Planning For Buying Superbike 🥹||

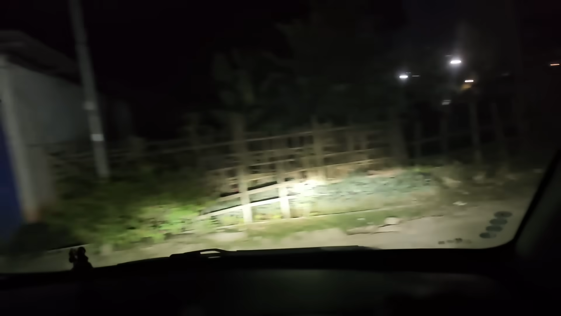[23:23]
मतलब अच्छा रोशनी थ्रो कर रहा है लाइट, तो गाड़ी चलाने में मजा आ रहा है,
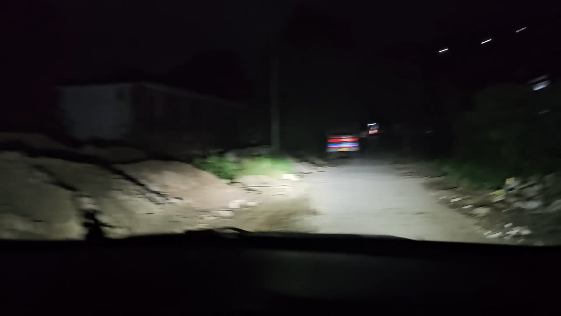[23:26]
गद्दे वगैरह सब कुछ साफ साफ दिख रहा है और ये नॉर्मल लाइट है।
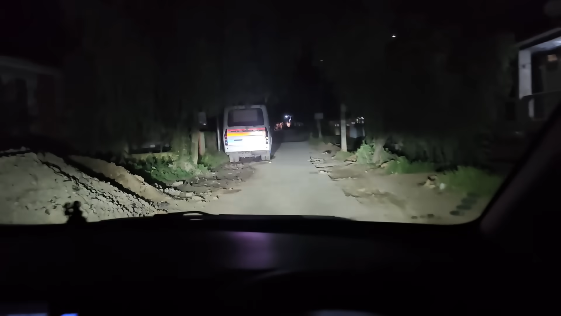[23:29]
मैं आपको अगर हाई बीम चला के दिखाऊं तो यह है हाई बीम और फॉग लाइट जलाऊं तो यह है फॉग लाइट,
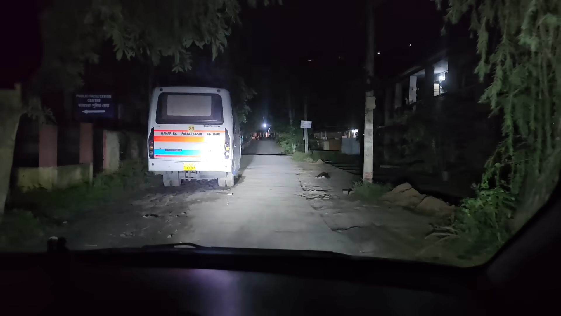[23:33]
मतलब फॉग लाइट और हेडलाइट अगर एक साथ जल जाए तो पूरे रास्ते में आप लोग फुटबॉल खेल सकते हो, इतना ज़्यादा रोशनी हो जाता है, खतरनाक।